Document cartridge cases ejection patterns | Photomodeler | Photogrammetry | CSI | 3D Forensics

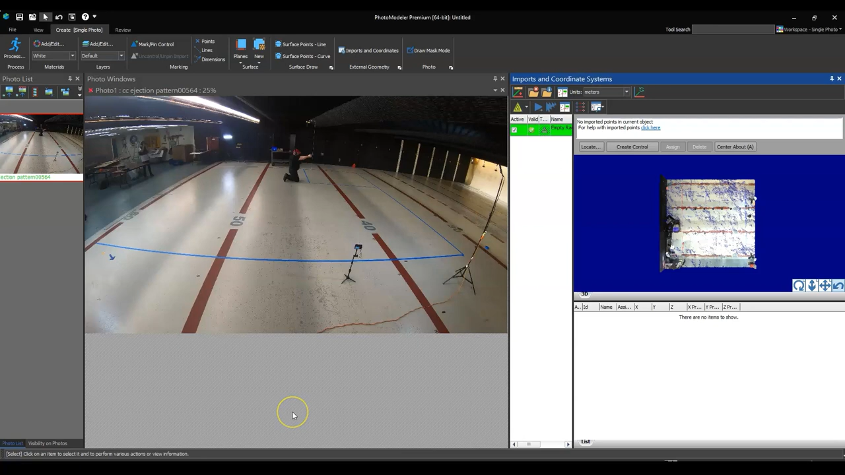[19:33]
a little slow but it's okay it's uh it it'll be okay for this particular project here so just give this a second here and it will load right up okay so it just imported the scan data that's just over here and i'm going to just move this down to get a little bit more real estate because we're going to be manipulating uh this scan data that's going to be important so to reiterate we started a new project we have the frames imported actually we just took one individual frame for the moment but you'll see i'm going to show you how to bring the other ones in after and then what we did was we imported the scan data which is right over here now if i zoom in you'll see here on the image it says 60 50 40.
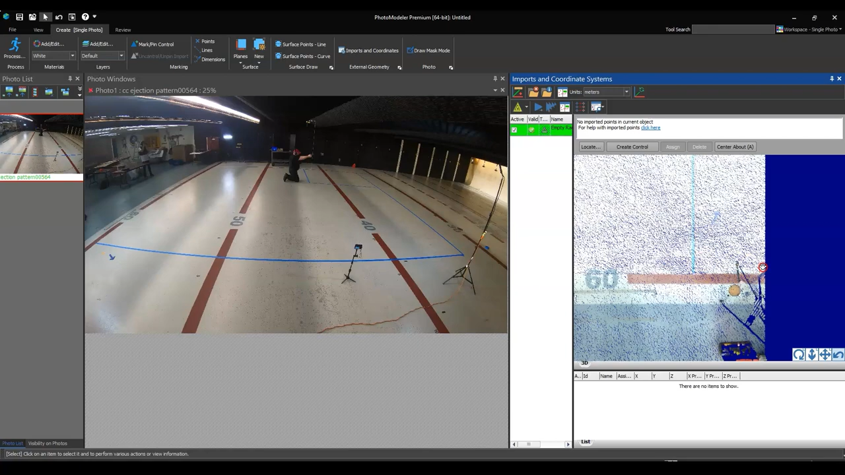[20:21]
so those are good references for us to kind of look at and you'll see here it says 60 50 and then 40 is just above that so i'm going to start in this particular corner here let me zoom in a bit better and we'll get uh some better uh clarity on the point cloud data and right about there would be okay i'm going to do this kind of quick so you know normally i would take a bit more care in marking
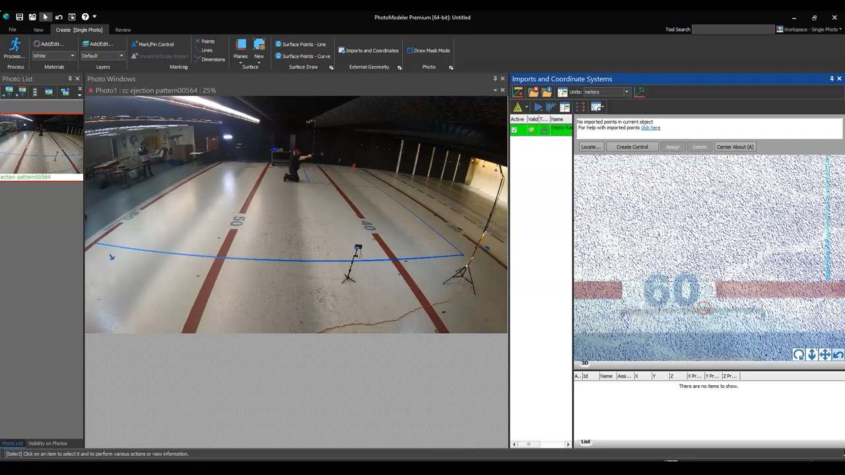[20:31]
these but for the purposes of this uh tutorial it should be fine so you'll see the 60 here and right beside it i've got this striped line on the ground which is right
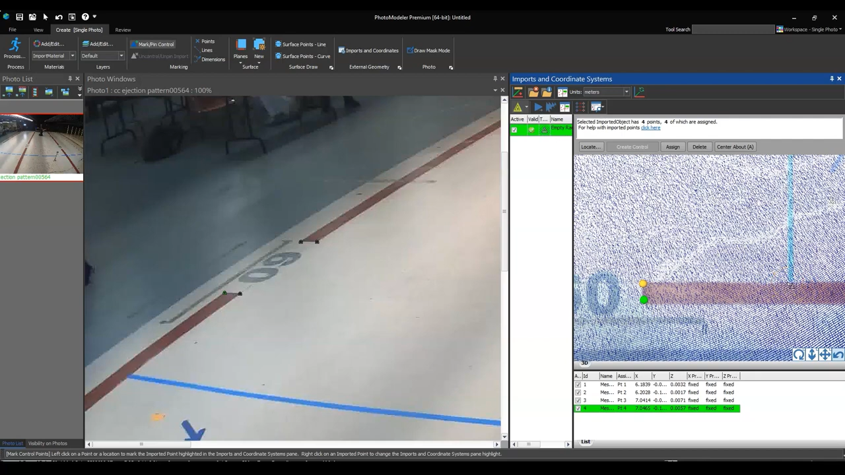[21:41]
i'm just going to click and of course you got to do these in order so i'm going to go down here and you'll see it gets pretty pixelated so you got to do your best and try to estimate where that point is i've got this
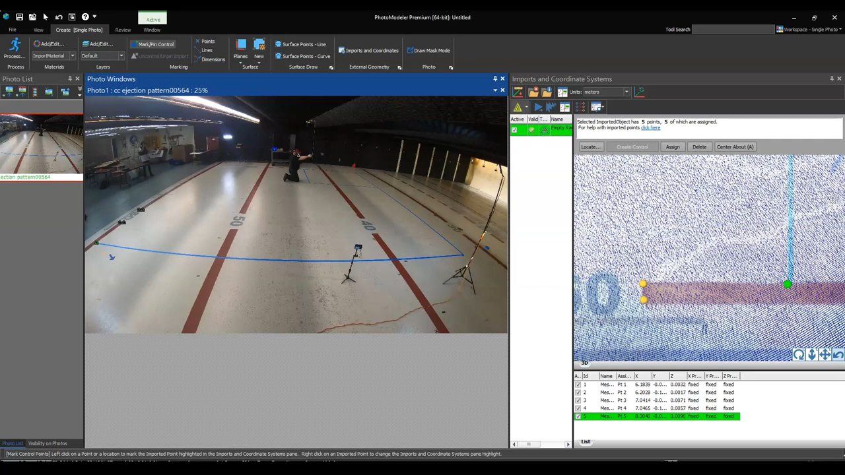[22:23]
try to maximize the ground plane in the image or the grid in the image now i have some points that are up here so i may pick a couple a few points that are up on the wall because i have the scan data and that will help the the the reconstruction or it'll help to figure out where the camera is and some of the parameters here so no big deal if you don't have it just you know try to do as best as you can and again i'm doing this quickly so i normally try to figure out where this is really really precisely but i'm just going to do the tip of the arrow and i'll do that here and i realize this
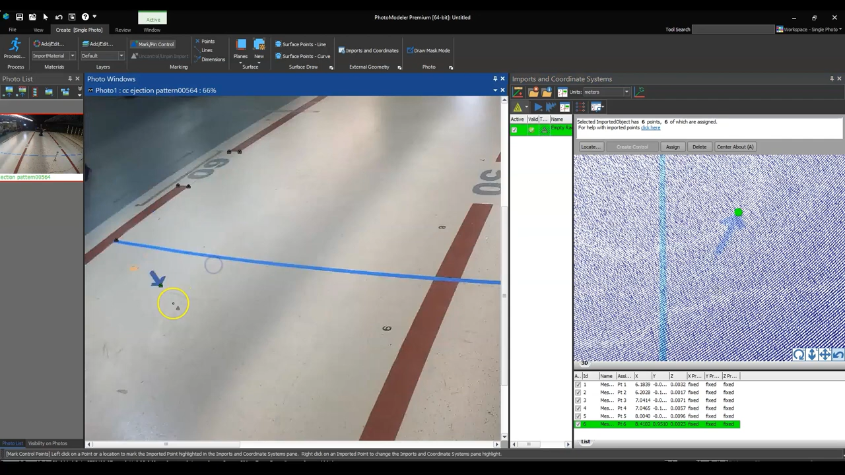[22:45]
is going to get redundant for you guys so what i'll do is i'm just going to go ahead and keep doing this
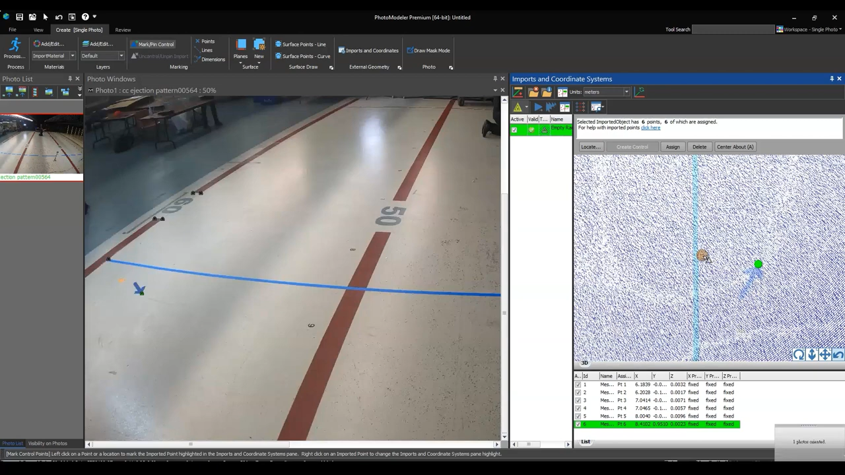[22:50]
and then once i have it all marked and i'll show you i'm going to do 3d points that are out here here and
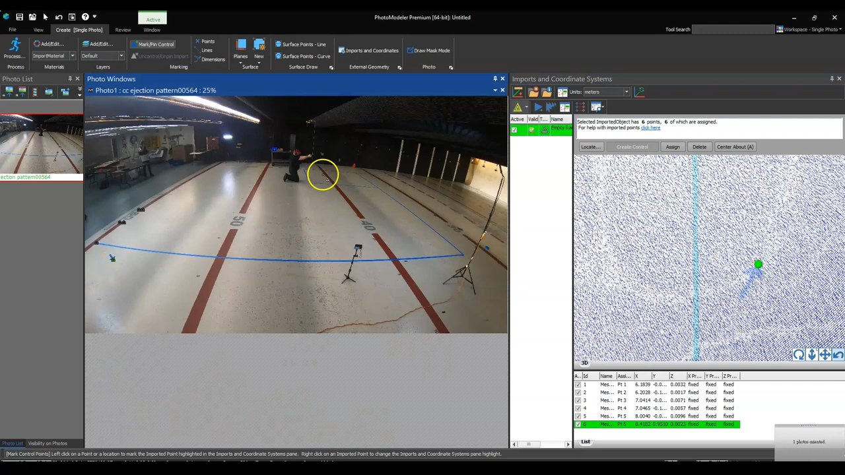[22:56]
here you'll come back and you'll see which points that i've marked but this is the basic process okay just
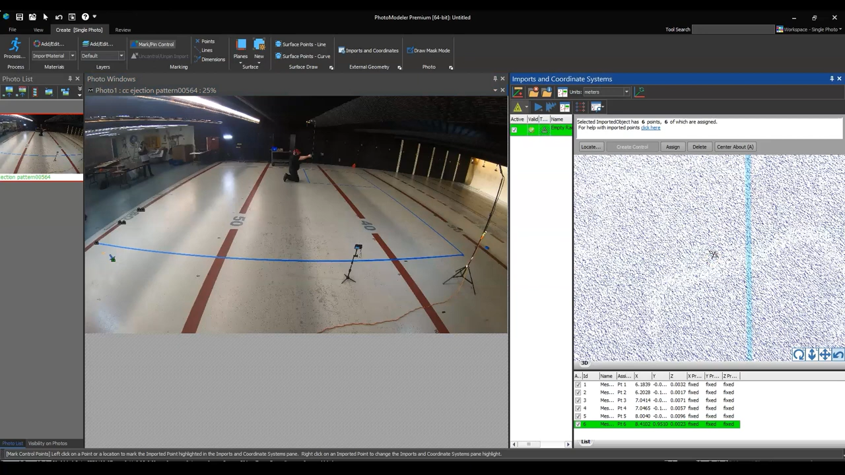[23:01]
marking the control point here and then going back and picking a point off in the screen so i'll come right back as soon as i'm done okay so we are back and you can see that i have a whole bunch of these control points that are marked and you'll see all these little spheres that are on the point cloud data from the control points here and they're all marked in reference so they're all pretty much ready to go again recap we started a new project brought in one image
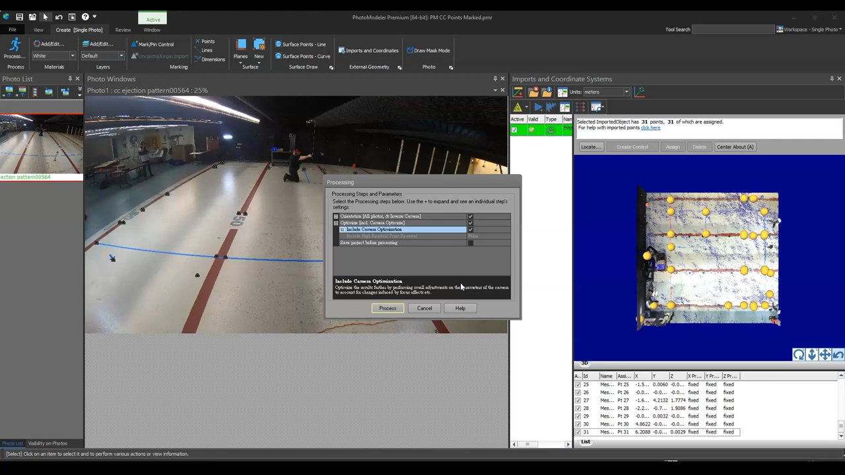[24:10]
located and there's also this optimize and i'm going to click on this optimize and include the camera optimization so it's going to do its best to estimate where the camera was and um also look at maybe it can figure out some of the lens distortion and stuff like that so i'm going to do that and i'm just going to go ahead and process and it's going to do its thing and uh in a second here you'll see that it says hey we uh figured out some stuff and there's a residual error and that sort of thing i'm not going to get too deep into it um i would probably want to improve this a bit if i can i did it kind of fast so basically what it's telling me is that